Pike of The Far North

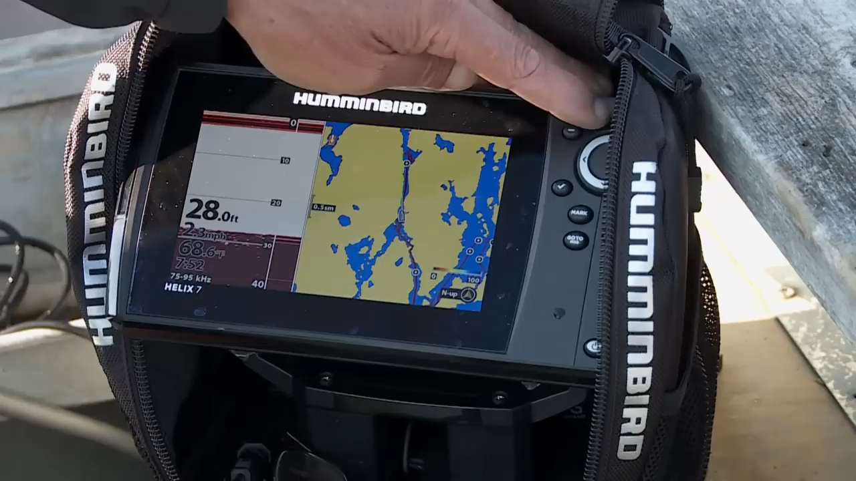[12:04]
On screen: depth 28.0 ft, water 68.6°F
But the thing we really like about this is we've been using the AutoChart Live, of course saving all of our tracks for navigation, but the AutoChart Live has been great for a few spots that we like.
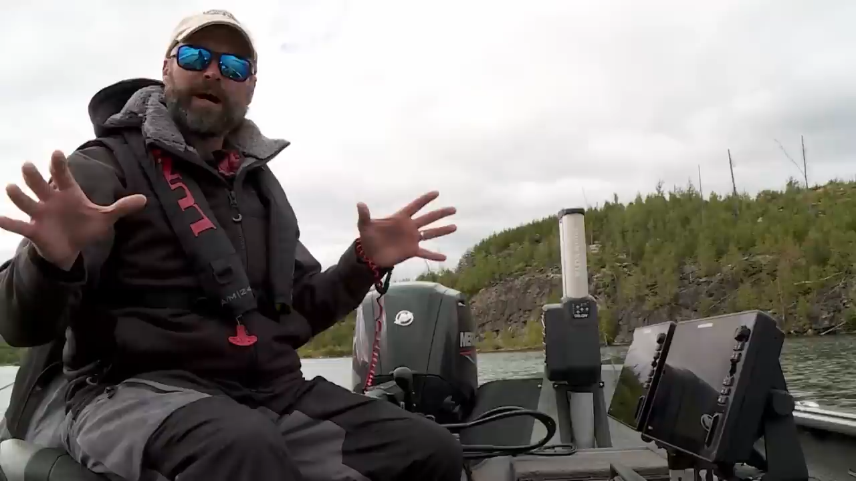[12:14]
We drive around it, you fish it a couple times,
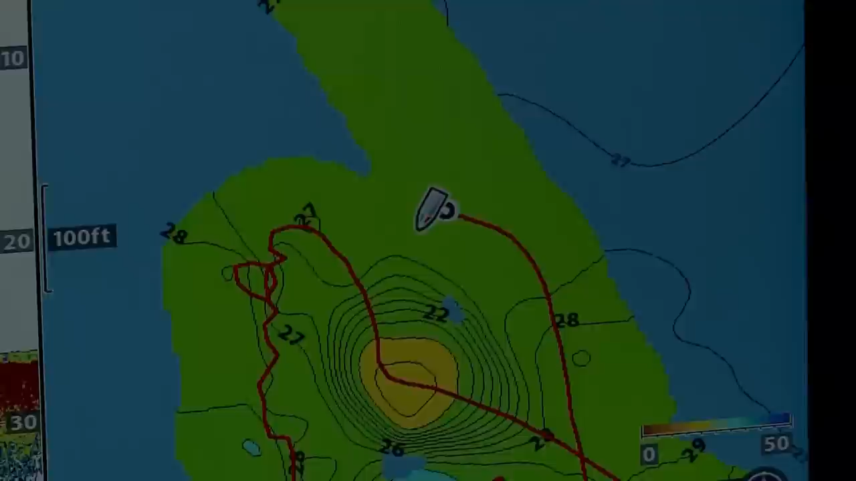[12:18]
and all of a sudden it's just like having the great Lake Master technology in the boat.
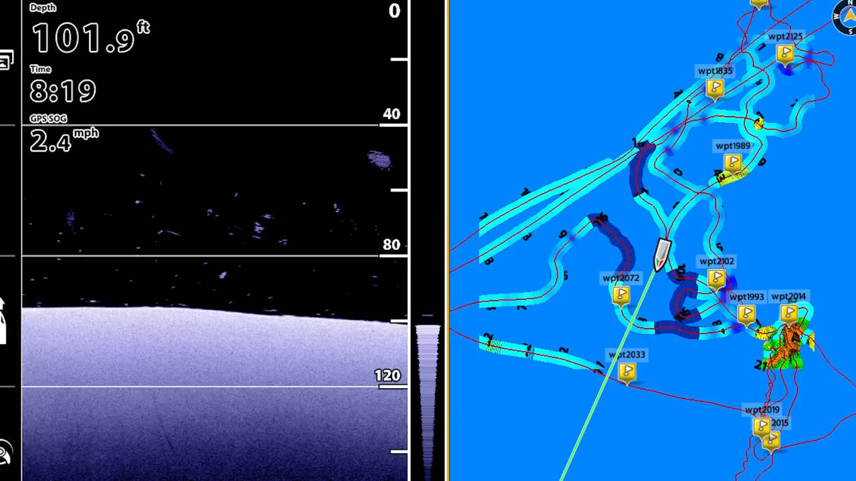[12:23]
On screen: depth 101.9 ft, speed 2.4 mph
These spots show up where the finger is, where the inside corner is, where the top and the drops are on it. So AutoChart Live paints a really nice map of how the spots lay out, and it's definitely something that's helped us catch more fish on this trip.